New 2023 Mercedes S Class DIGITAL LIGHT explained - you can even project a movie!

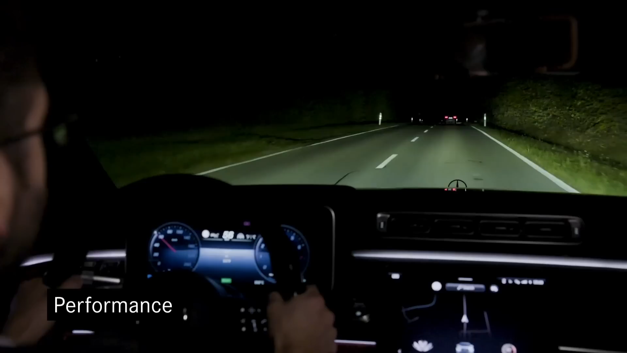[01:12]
New, for example, is the improvement in partial high beam. The gap around the car in front of us was never as tight as it is right now. The smoothness of the system remembers you of a mechanical system.